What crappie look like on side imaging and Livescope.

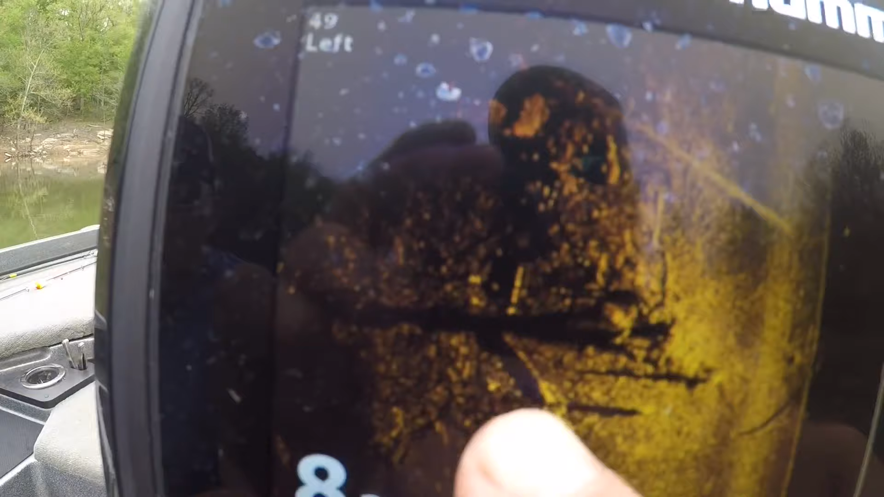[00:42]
in right here that's all crappie laid down in there but
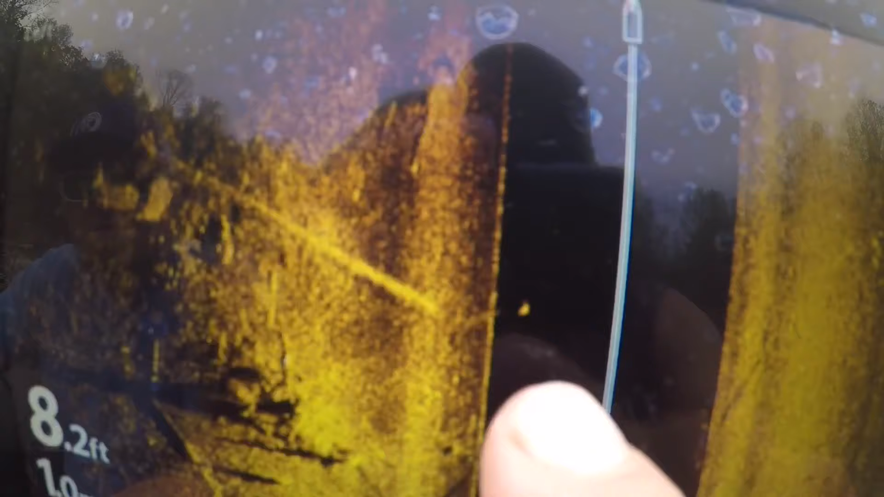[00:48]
On screen: depth 8.2 ft
there's a big one right there's a ton of them piled up right where these two logs come together
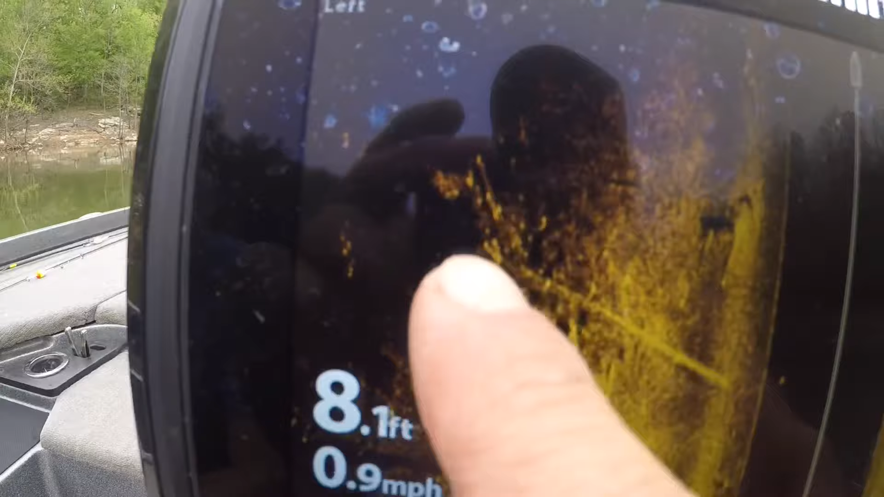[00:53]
On screen: depth 8.1 ft, speed 0.9 mph
you can see them right there and pick them out
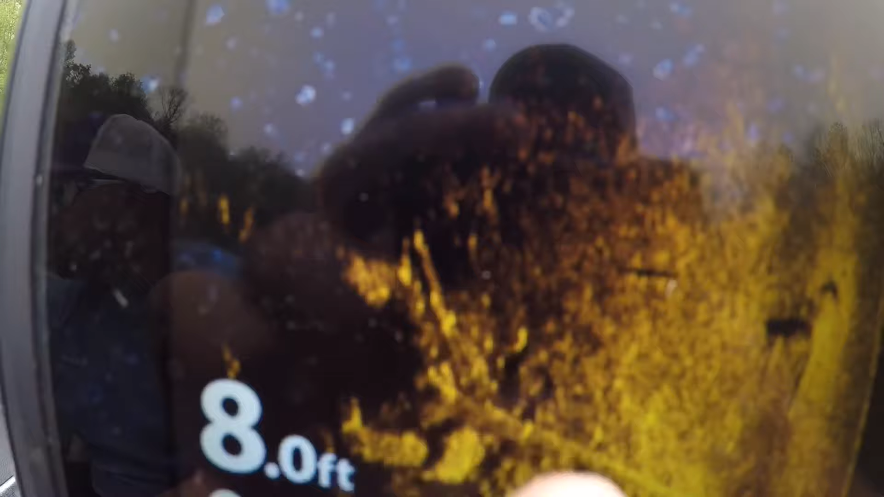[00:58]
On screen: depth 8.0 ft
we're going to go on back we're going to go on back and look this other one first uh it was piled
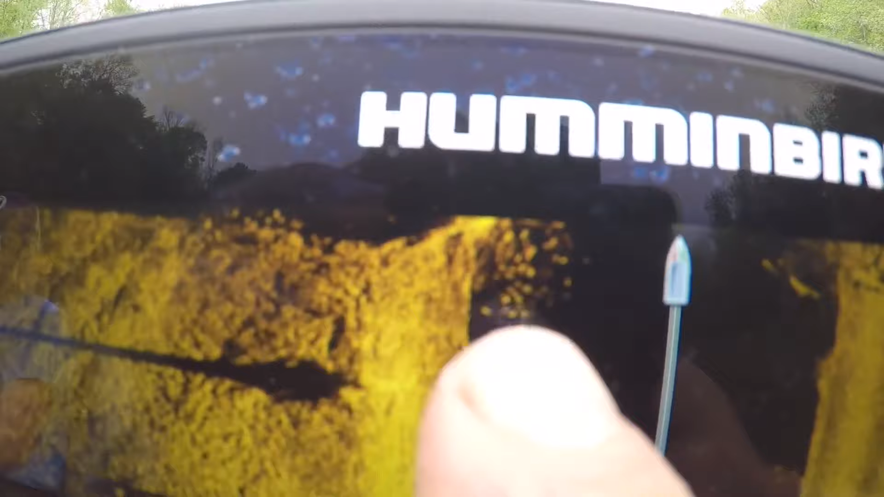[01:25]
what you're looking for right there guys that dude right there is loaded plumb downs
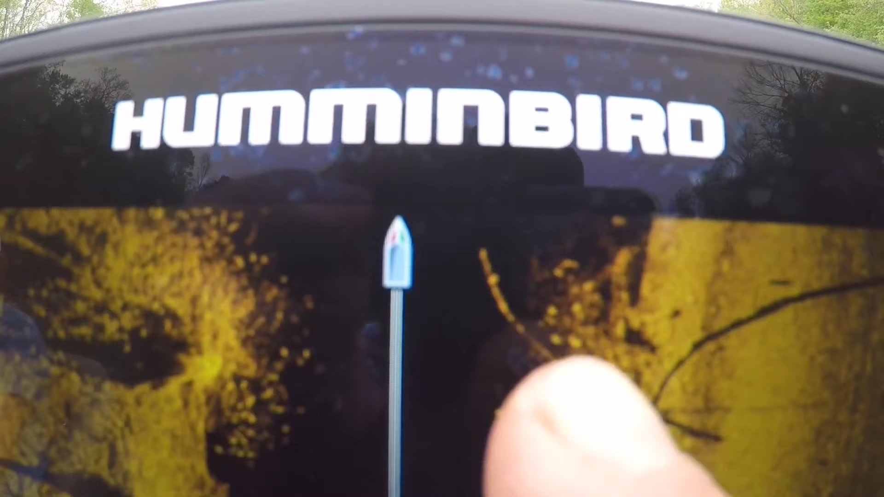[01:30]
it's got some good big fish right there let's see
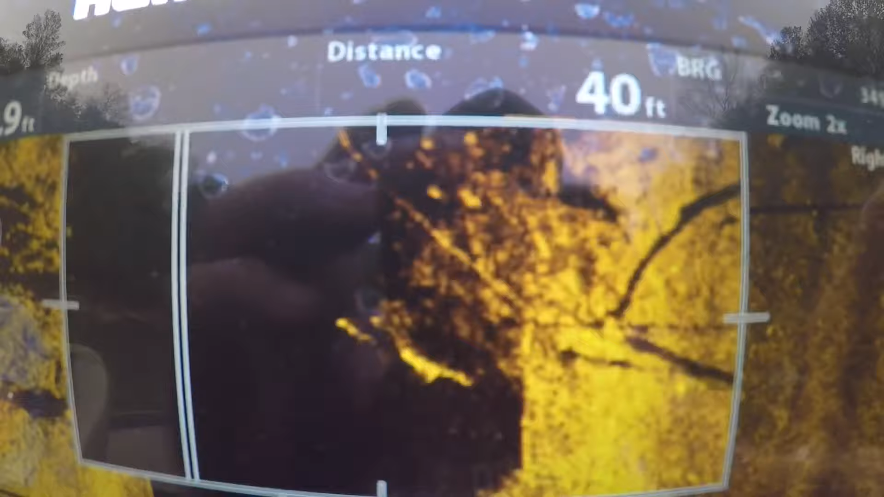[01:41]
you can see the crappie inside there
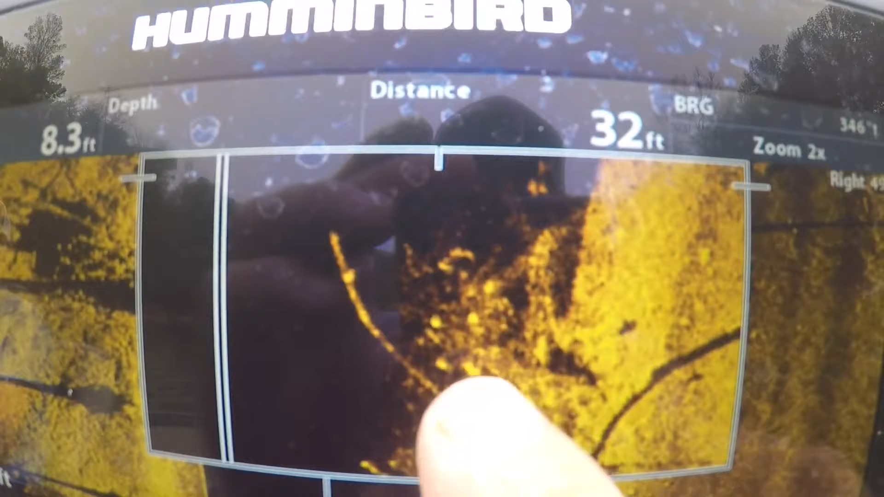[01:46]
On screen: depth 8.3 ft
i'm zoomed out uh i was at 50 foot off each side that is exactly what
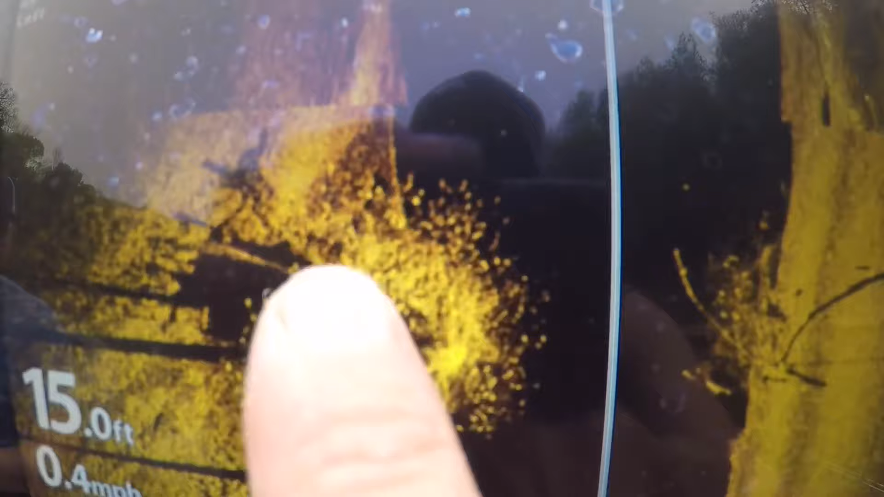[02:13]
On screen: depth 15.0 ft, speed 0.4 mph
nuts looking on fish down in there this this is getting ready to be some fun what we're doing right now we're uh coming up here with
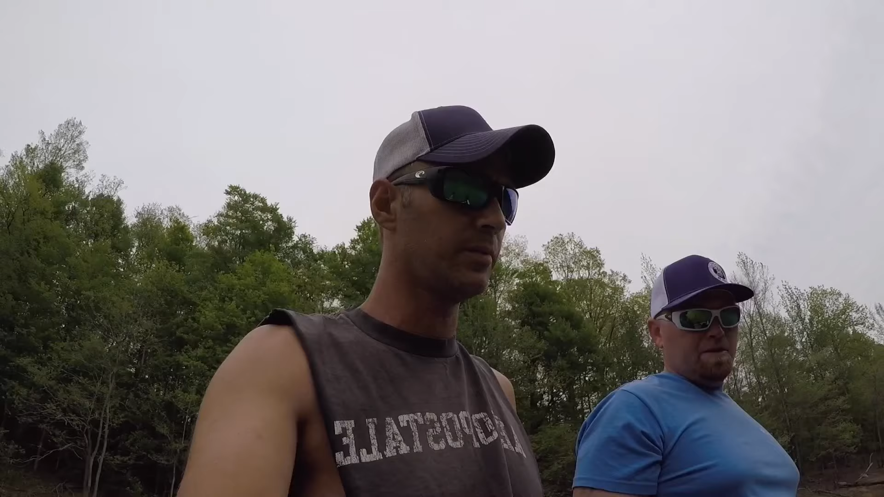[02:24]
the trolling motor so we can see what depth they are right now that's
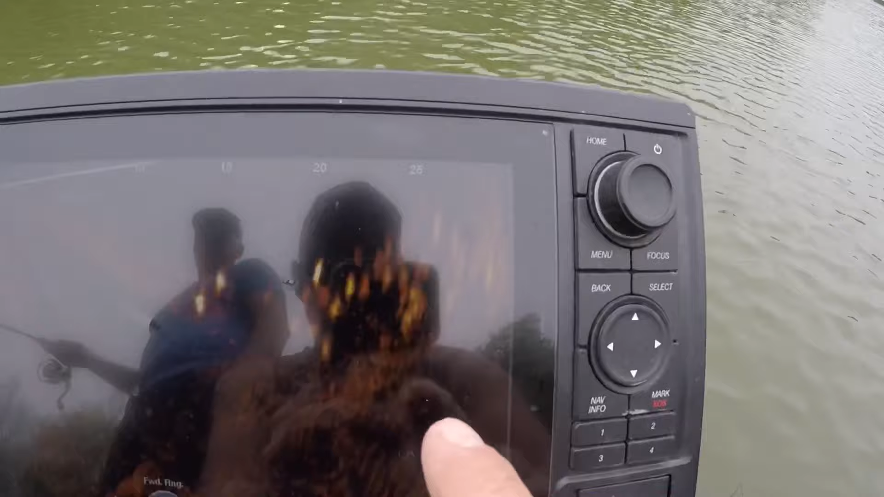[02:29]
cool of fish eight foot all the way up to the top
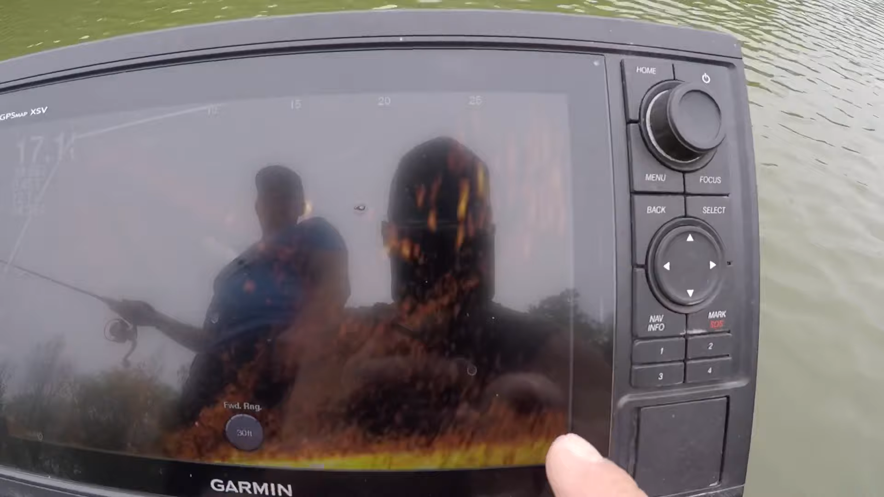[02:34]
now that we've figured out with the live scope what depth they're at we can sit back off of them cast a bobber into them
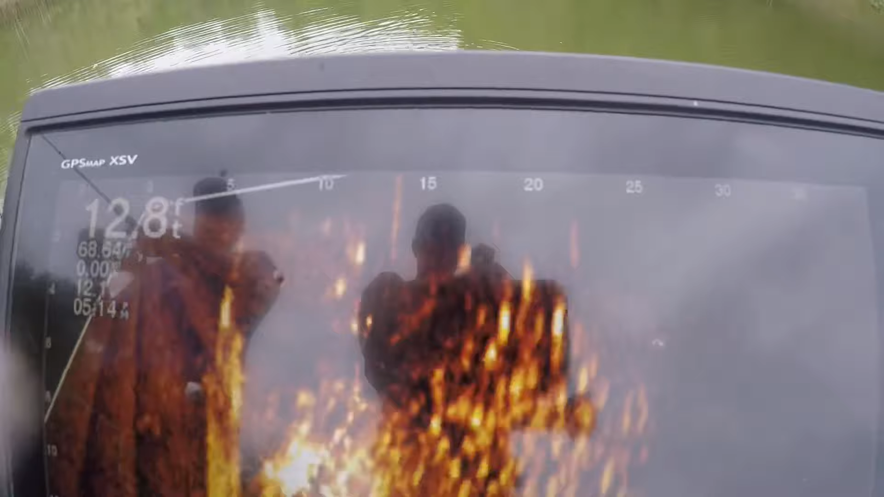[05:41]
Right here is what them school is going to look like, guys.
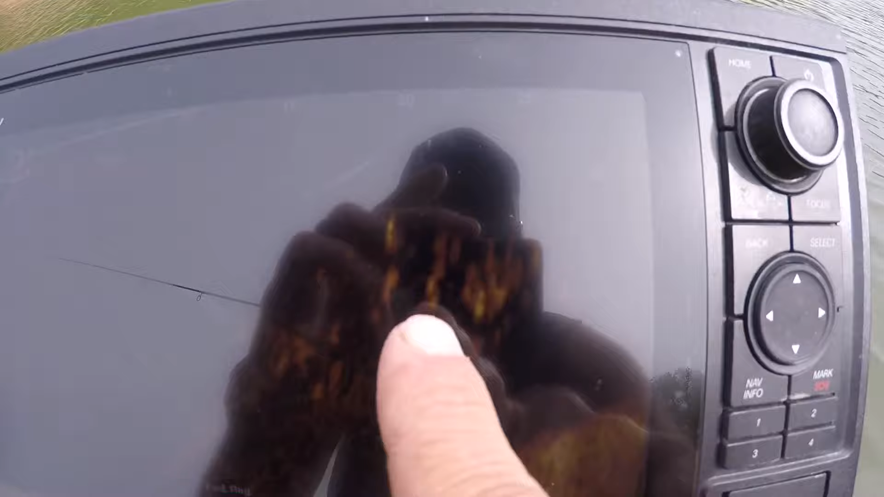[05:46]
Let me turn that just a little bit. There you go.
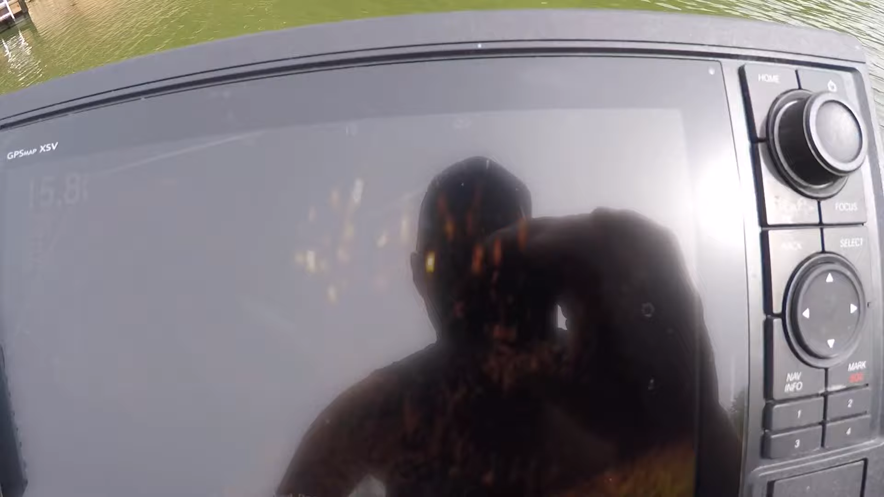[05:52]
That's what a huge school of crappie looks like on here. This is on the live scope. There they are.
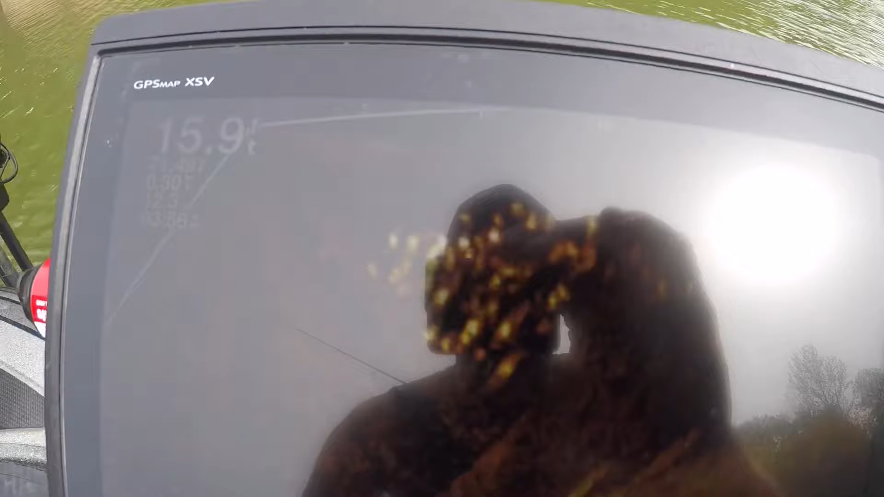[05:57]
There's all in fish, guys. Most of those that you're seeing right there are 9 and 10 inch fish.
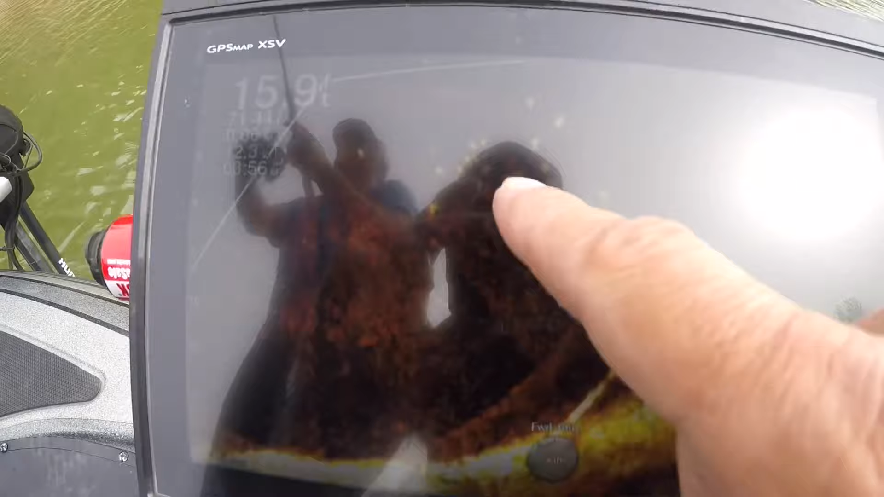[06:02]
And then you've got some that are better in there.
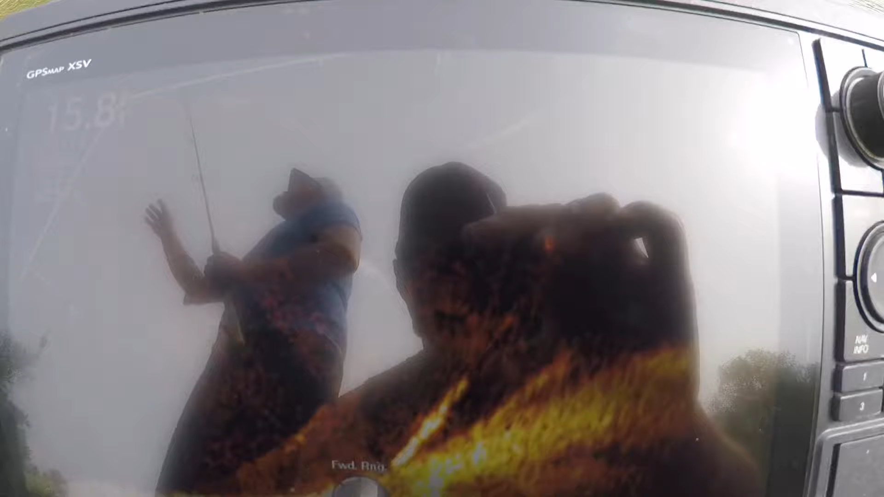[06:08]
Let's see. These are from 4 to 8 foot deep.